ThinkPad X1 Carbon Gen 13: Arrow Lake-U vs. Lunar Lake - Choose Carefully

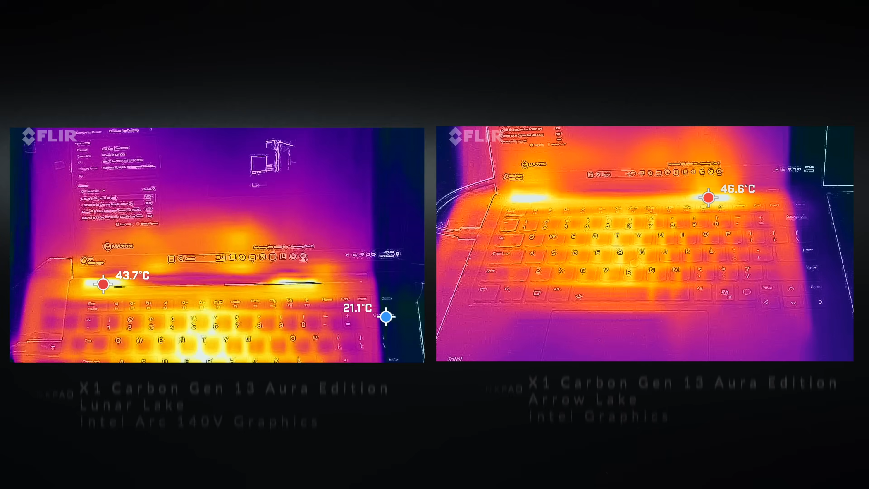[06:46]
far as the surface temperatures under load very similar result as you can see there on the underside never getting
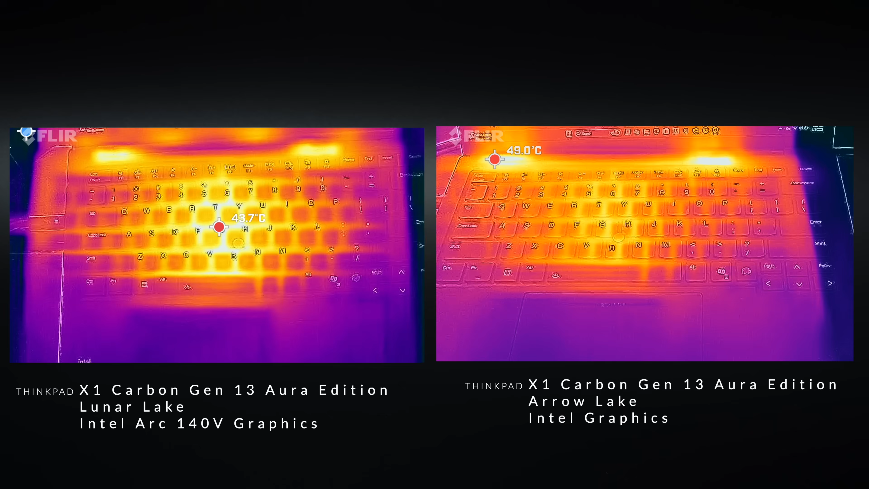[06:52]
overly hot so you can use these laptops either lunar lake or our lake on your lap so not a problem there and fan noise can reach as high as 48 49 decibels on both of them
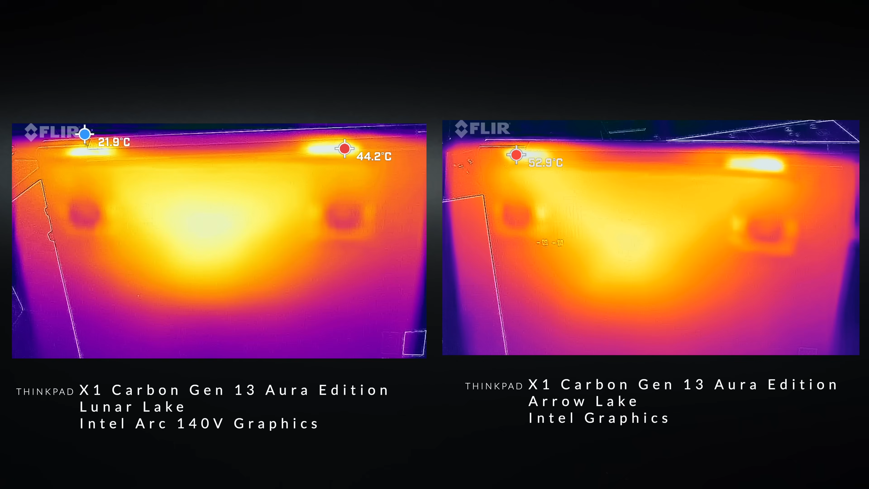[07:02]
under heavy load but when you're doing your balance mode doing